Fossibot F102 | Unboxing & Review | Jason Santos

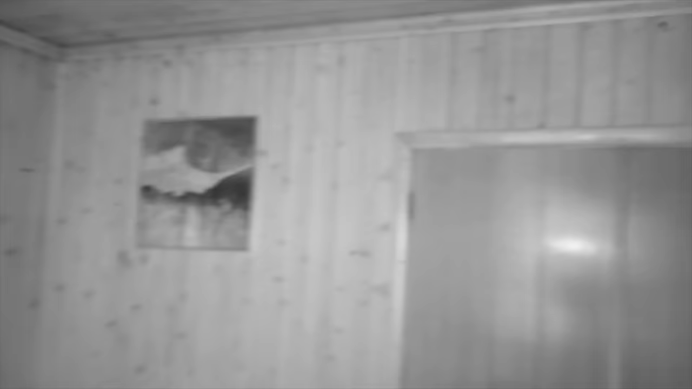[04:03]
E está completamente escuro no quarto E ainda consigo fazer zoom